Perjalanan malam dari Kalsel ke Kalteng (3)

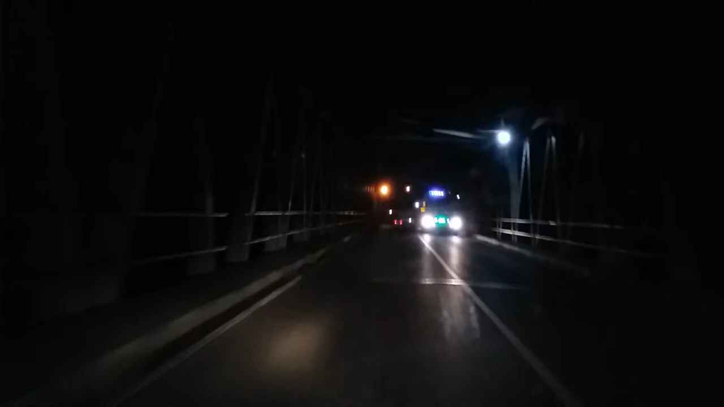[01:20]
dari jembatan ini di waktu malam.
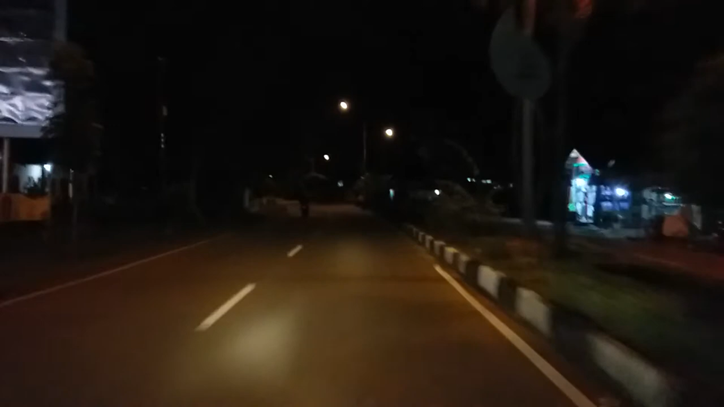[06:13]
Tentu dengan sudah selarut ini, City Mall sudah tutup.
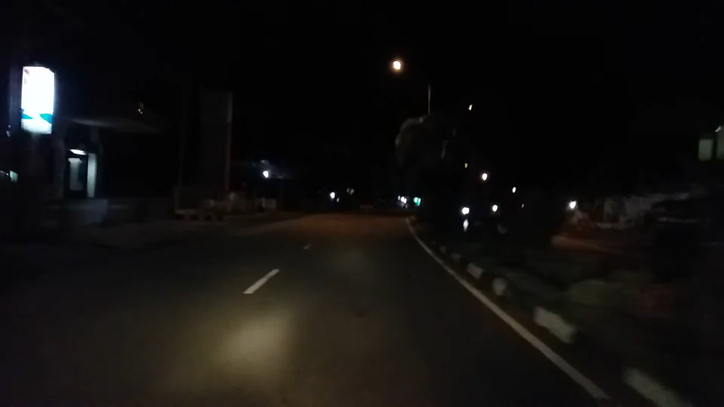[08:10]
Nah, kita sampai ke Simpang 5. Simpang ini sering diistilahkan oleh orang Kuala Kapua sebagai simpang camuh.
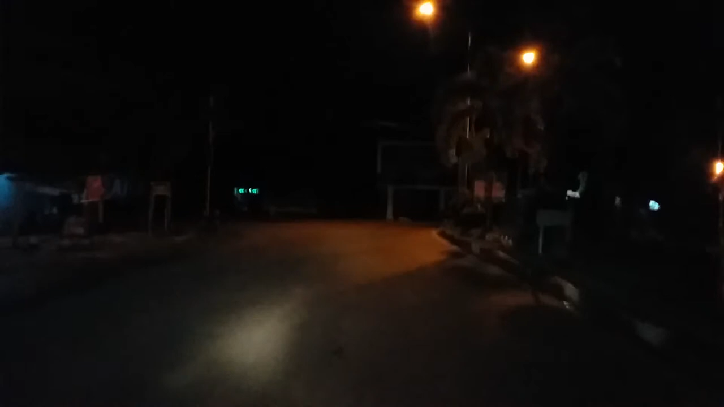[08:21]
Ya, camuh itu pengertian dari kata kacau. Kenapa dinamakan demikian? Karena ketika di simpang ini belum dipasang lampu merah, maka sering terjadi kecelakaan karena banyak orang yang tidak mau mengalah.
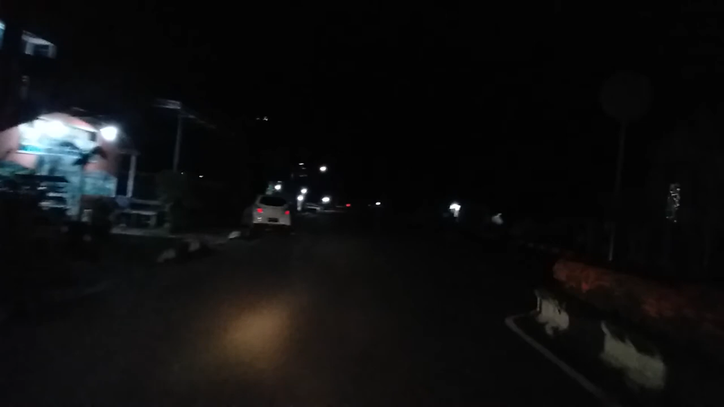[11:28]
Kita lihat sudah sangat sepi dan ini sudah sangat larut malam.